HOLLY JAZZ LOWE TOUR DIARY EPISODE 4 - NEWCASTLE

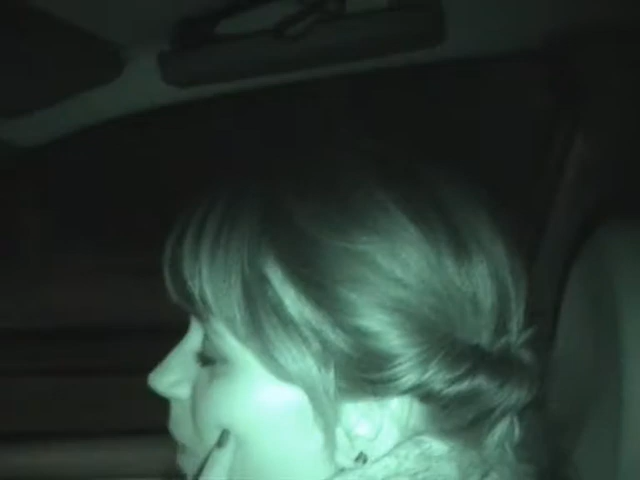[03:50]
For God's sake, Holly, right? I'm in the car. How far back can I go? Yeah, but you can put your arm back near the window at least. But I can't see the bloody thing. You're zooming in on my spot, man. You can't see your spot on bloody night vision, man. Holly. You should have said you can't see your spot full stop. Yeah, one of these ain't just on night vision. That's not being too nice to girls. Oh, sorry. Bullshit.